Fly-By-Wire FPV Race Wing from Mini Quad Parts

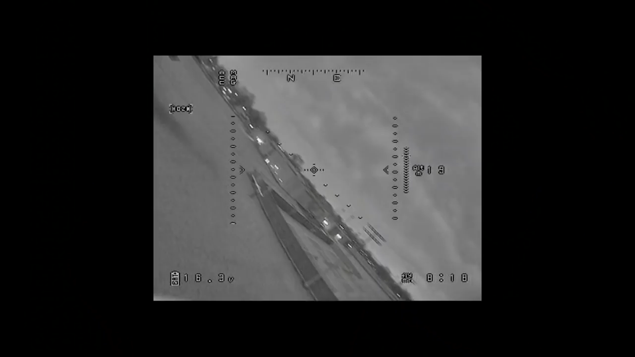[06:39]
which is a black and white camera that is very good at seeing in the dark.